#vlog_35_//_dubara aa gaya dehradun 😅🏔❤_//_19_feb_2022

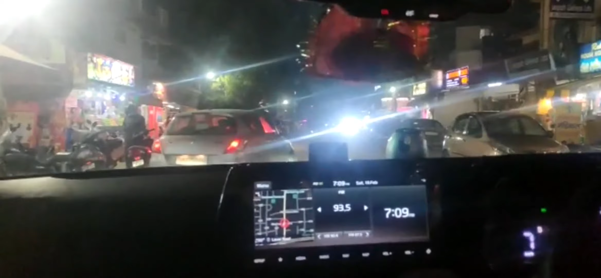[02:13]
मार्केट देख के आप समझ रहे होंगे कि हम कहाँ जा रहे हैं। फाइनली हम आपको बताई देते हैं, इट इज द फेमस अंगीठी के मोमोज।